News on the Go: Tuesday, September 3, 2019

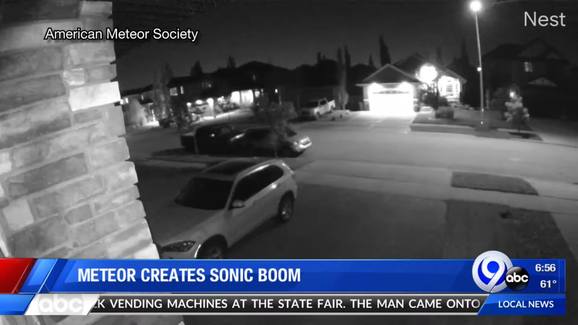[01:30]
The American Meteor Society is investigating a fireball sighting in the Syracuse area late yesterday afternoon. They say a meteor, larger and brighter than normal,
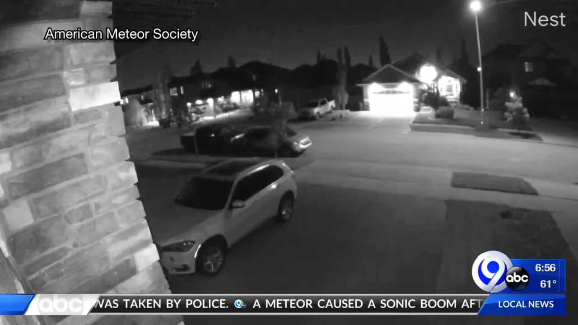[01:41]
entered the atmosphere somewhere over Lake Ontario and created that sonic boom. No danger to the public, but it was loud. All right, here's a health alert we've been telling you about for probably two weeks.